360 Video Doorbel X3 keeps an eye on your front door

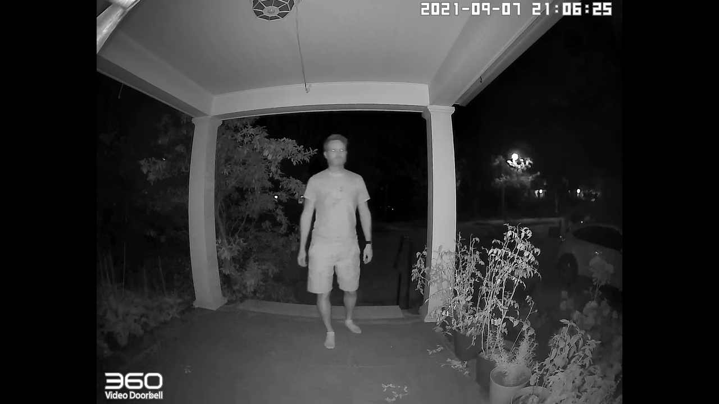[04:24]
the built-in infrared sensors also help with recording at night to make sure you can always see who's at your door even if you don't have a light on
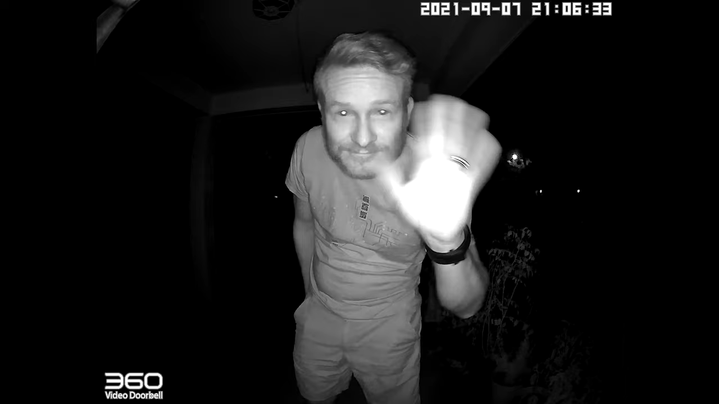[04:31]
your front porch it's honestly really amazing how much you can see in these recordings oftentimes more than what you can notice with the naked eye and